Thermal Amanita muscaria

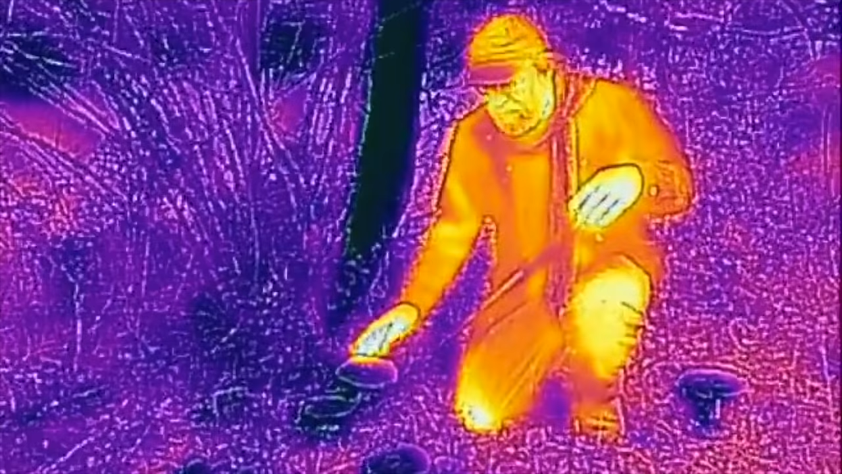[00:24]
are the mushrooms outdoors classically colder than the substrate from which they grow?
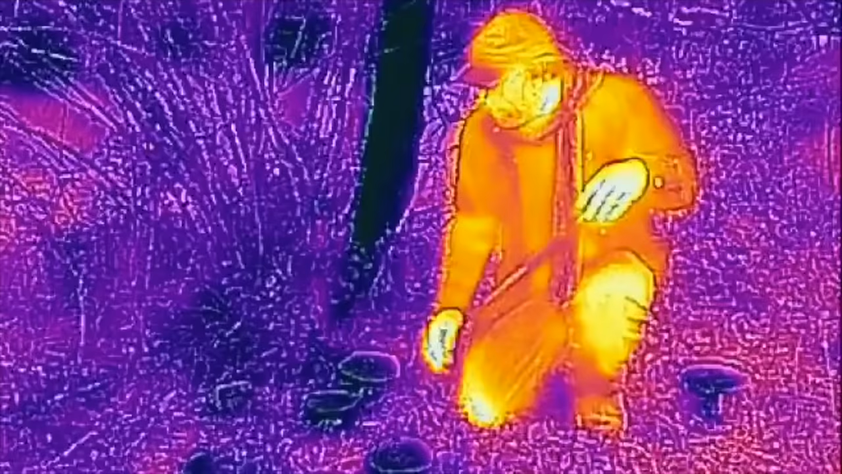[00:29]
And here with the thermo-profiling camera we can see that indeed this is true.
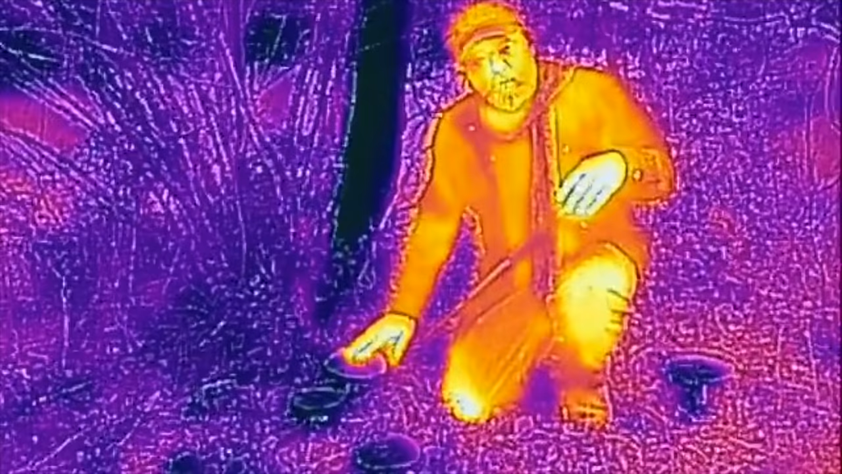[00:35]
The mushrooms are much colder than the ground and so it's a heat sink.
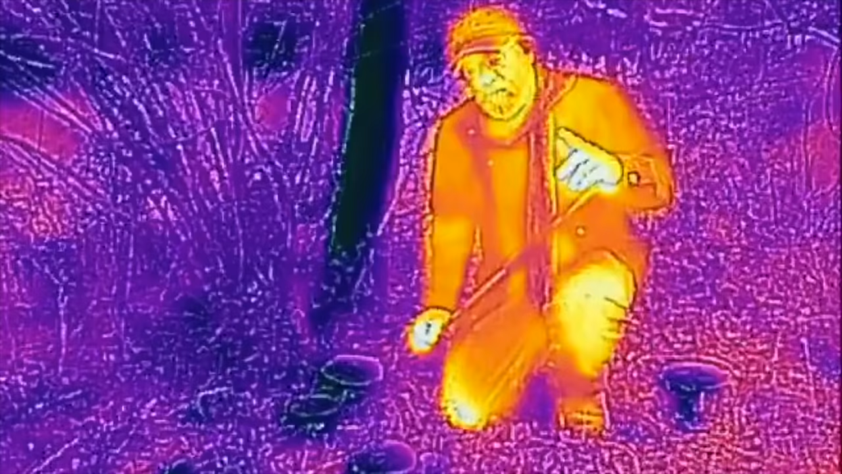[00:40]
It's not truly an endothermic reaction but it really begs the question of the heat transference properties of mushrooms being much colder than the surrounding environment. I just find this interesting. This is the first time. You